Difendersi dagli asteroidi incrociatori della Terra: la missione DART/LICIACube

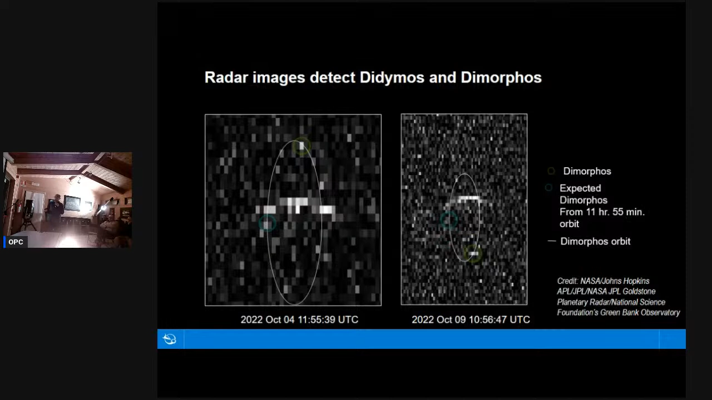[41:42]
La differenza nelle due posizioni anche qui ha permesso di calcolare il nuovo periodo orbitale di Dimorphos e il periodo orbitale misurato con il radar e il periodo orbitale misurato con il telescopio sono sostanzialmente coincidenti all'interno di una deviazione standard,